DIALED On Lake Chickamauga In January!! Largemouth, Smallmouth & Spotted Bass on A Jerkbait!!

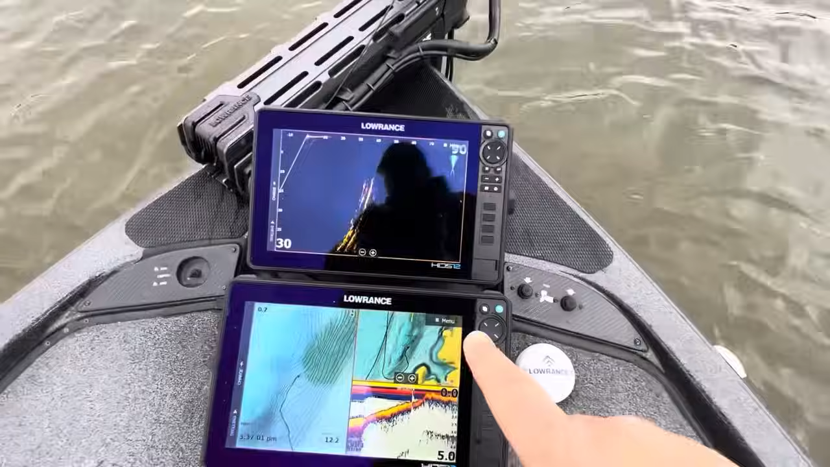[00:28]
system the uh active target isn't looking too good
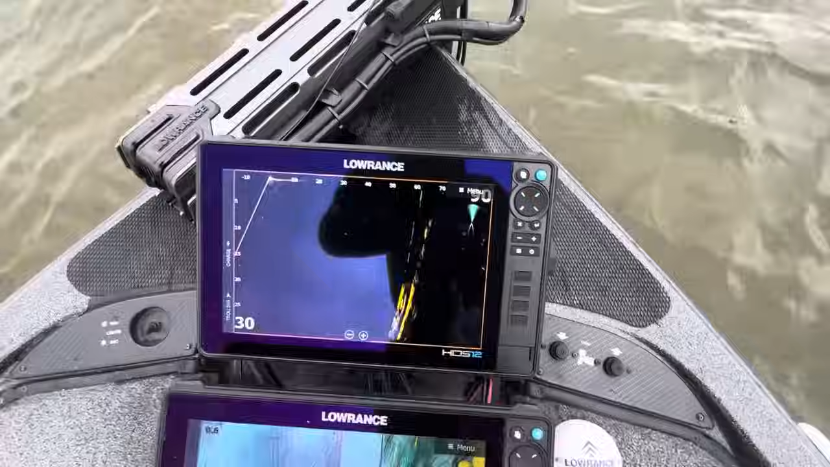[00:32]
just because we're in the mud but um we were up